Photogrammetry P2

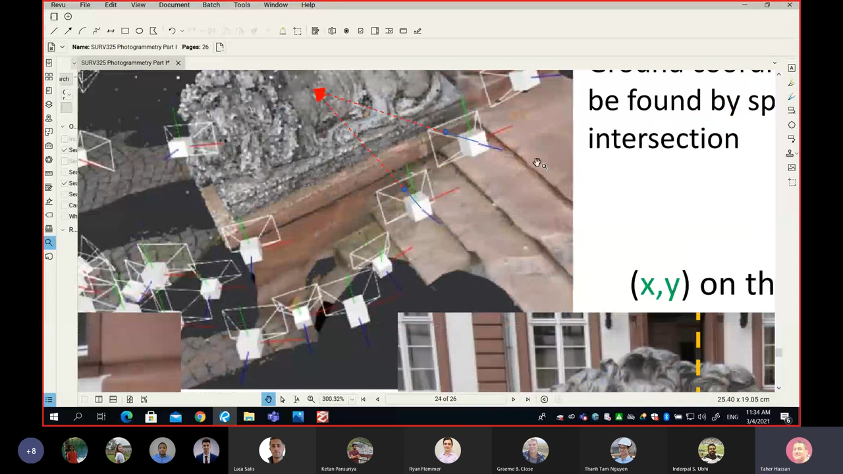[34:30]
Here we go. Look at this. So here is your left image. So this is your left image, and this is your right image. And remember, where is my point on the image? I can see it on the image. I can see this point on the image. Here is the point on the left image, and here is the same point on the right image. The best you can do is you can, I'm going to say it graphically, but things will turn into math somehow. So graphically, you can connect the perspective center to the point on the image, like a light ray, yeah, light ray.
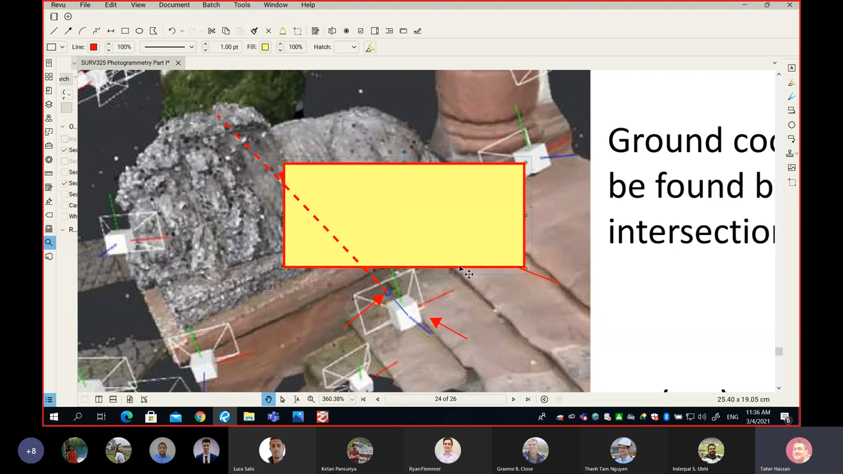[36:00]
Huh? I don't know exactly where. The only way I can find where is my point is by having another image. And we can repeat the same thing. I can see my point on the right image, like the blue dot. I can connect my perspective center to the blue dot.
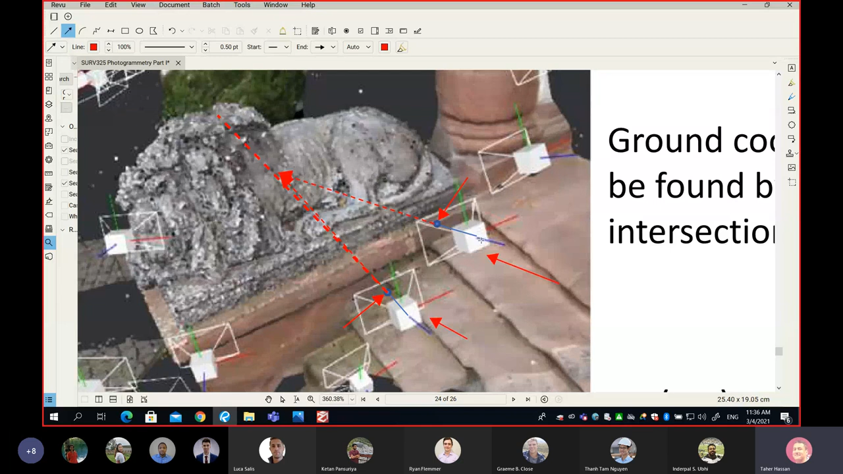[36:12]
I came up with a line. Those two lines, if I extend them somewhere, they are going to meet. Where they're going to meet? So they're going to meet here. And this point here is your object point.
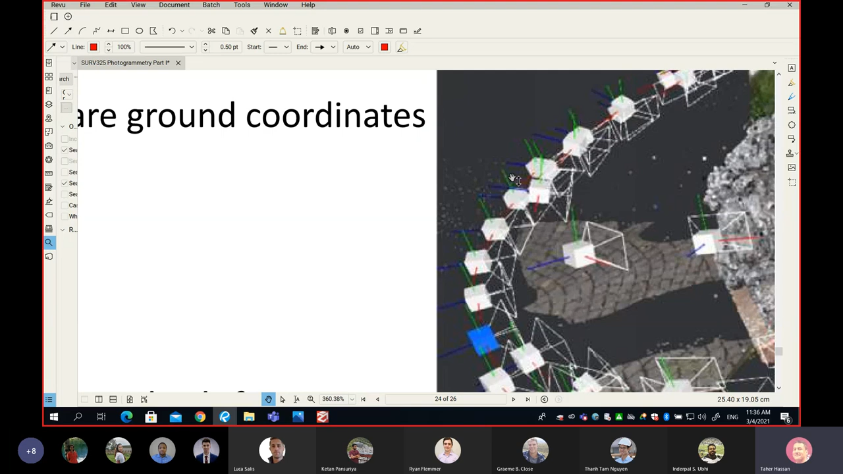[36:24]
Your object point. And this point here, I can find my capital X.
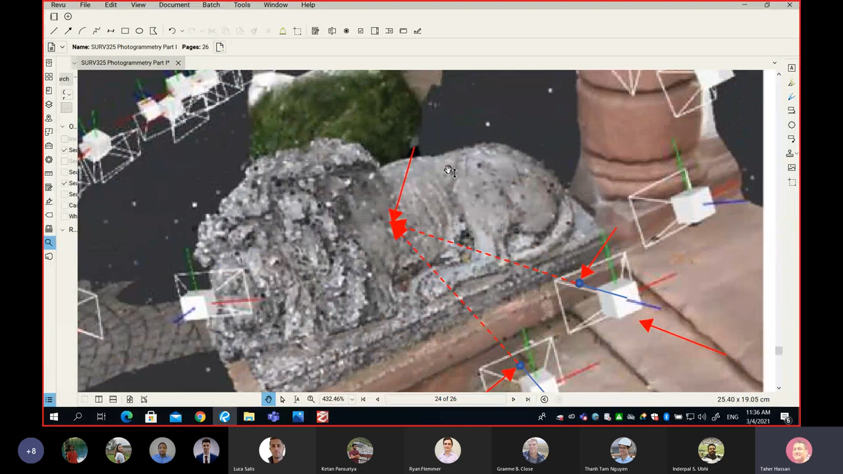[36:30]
I'm going to write it here clearly. So this is capital X, capital Y, capital Z.
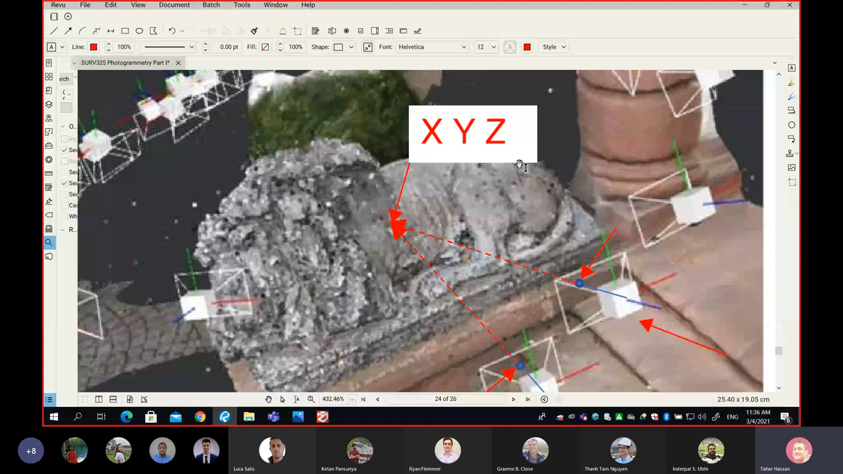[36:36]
So those are object coordinates in meter. So what are the other small X, small Y?
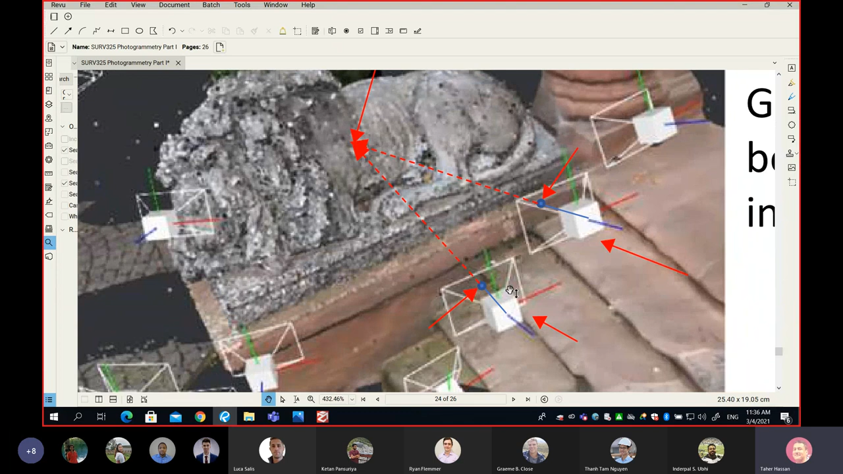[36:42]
Those are image coordinates. I will try to put them in the same. Huh? So here is my image. And I do have here I split my image into four quadrants.
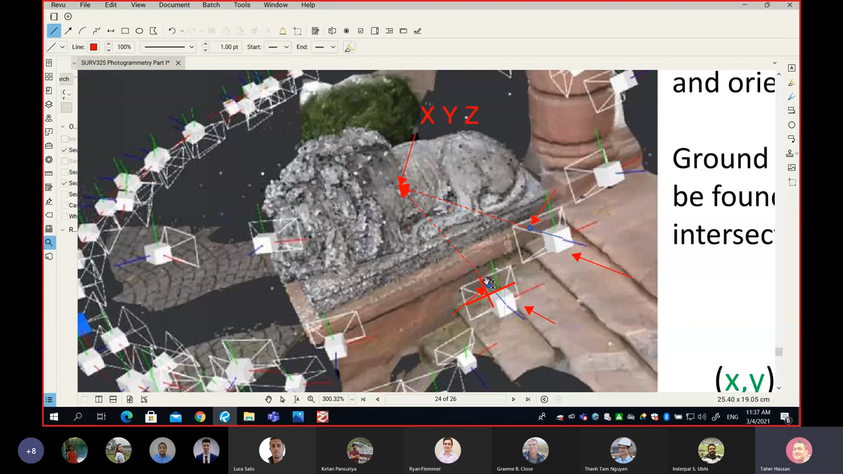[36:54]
And I can measure the X and Y of the image, of the point on the image, like I did here.